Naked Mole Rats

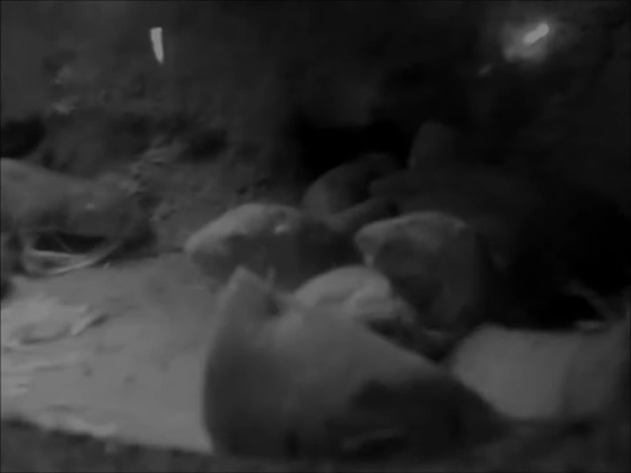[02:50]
For the last several months, there have been no tubers, and the colony is starving.
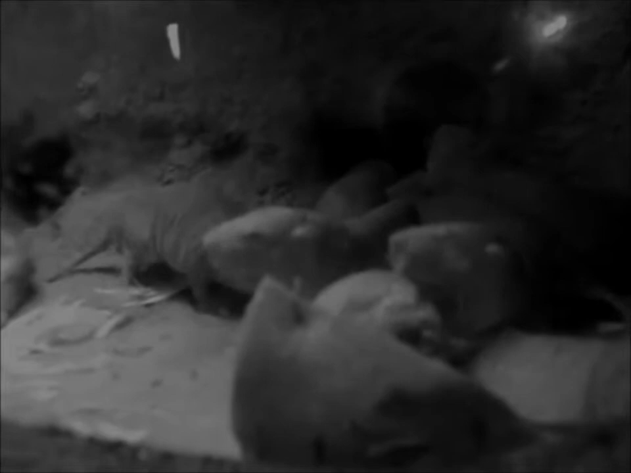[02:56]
You've been eating your own excrement for several weeks now, recycling it through your guts so many times that it's practically sterile ash.